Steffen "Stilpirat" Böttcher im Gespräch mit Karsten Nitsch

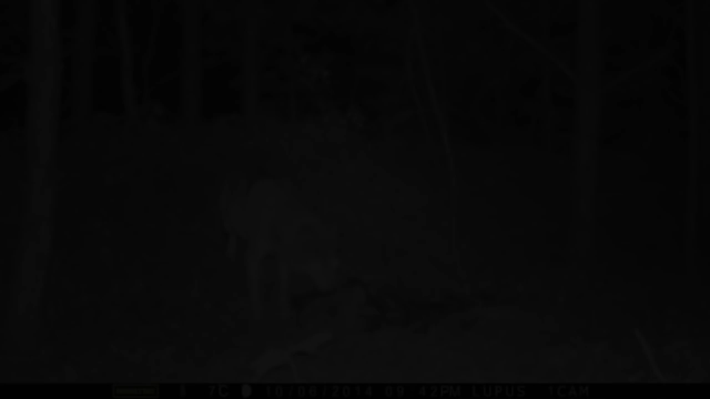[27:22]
und dann natürlich als Krönung kommt zum Schluss der Wolf und schleppt das ganze Ding da weg. Das können aber auch noch andere Tiere sein, die an so einem Ast sich treffen. Also es ist unheimlich interessant.